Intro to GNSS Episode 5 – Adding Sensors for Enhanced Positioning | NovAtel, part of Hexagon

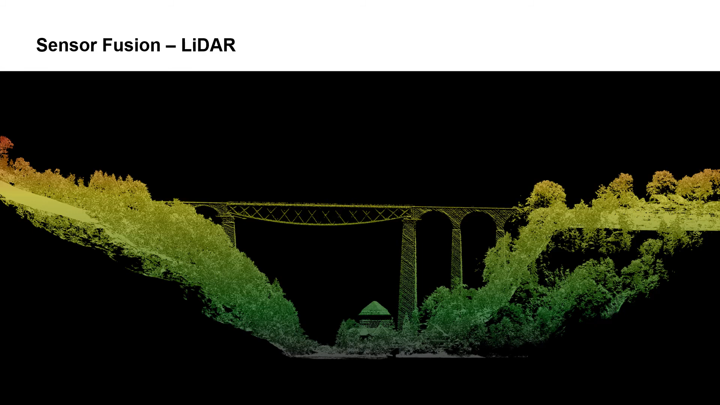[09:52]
As the vehicle moves through the point cloud, it can match its current range to various objects, such as the trees or the bridge, to a previous range to the same object, and that allows it to estimate the change in position over time. Visionated navigation is another term for photogrammetry.